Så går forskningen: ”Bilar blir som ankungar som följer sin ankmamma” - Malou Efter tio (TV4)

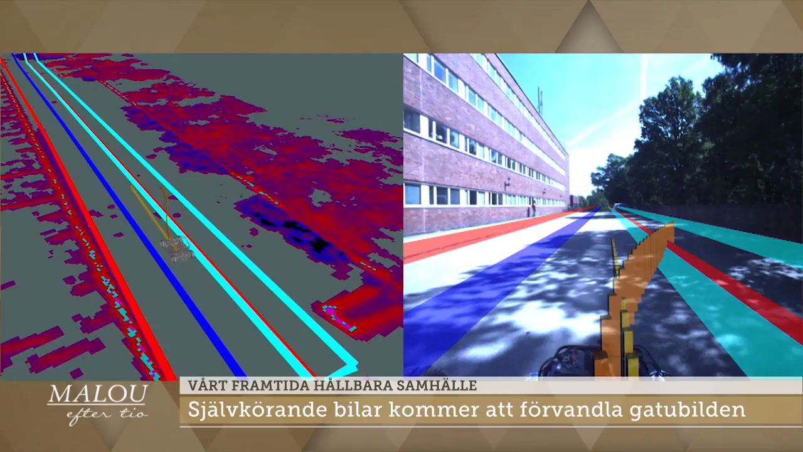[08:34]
Bland annat... Ja, det här är en annan bild. Ja, precis. Den visar då den gula vägen framåt där och sen den orangea vägen så visar den reservvägen,
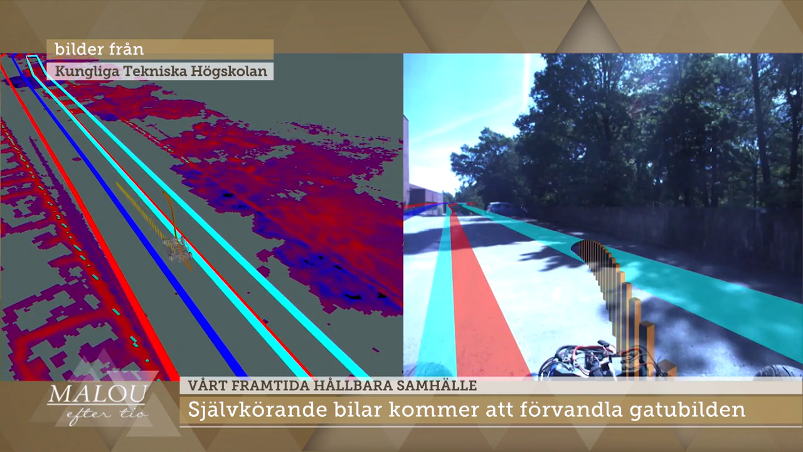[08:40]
nödvägen. Så att den hela tiden har en nödutgång. De har hela tiden parallellt en nödutgång.
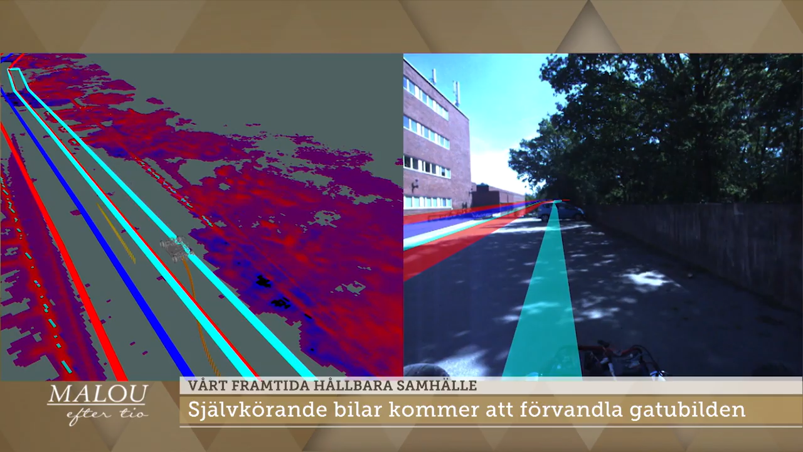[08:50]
Vi har också bilder på hur någon sitter och läser en bok vid ratten och inte behöver köra själv alls.